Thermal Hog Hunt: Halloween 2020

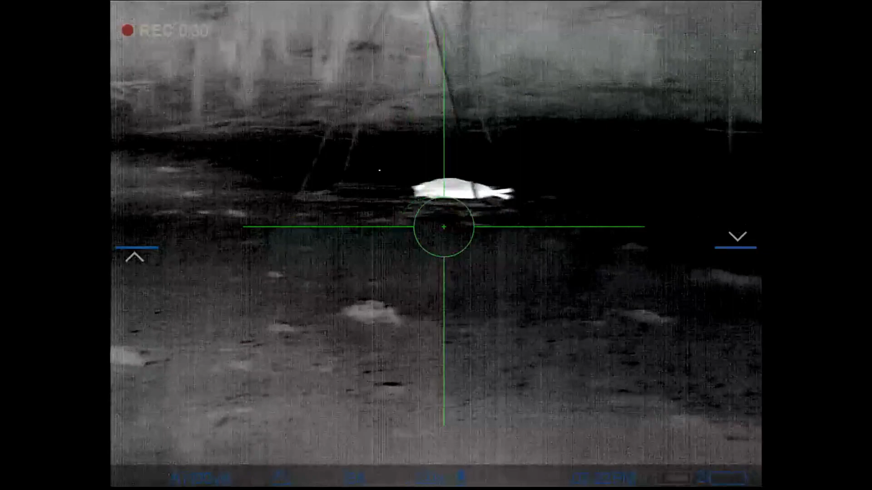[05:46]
this one turned out to be about a 75 pound sow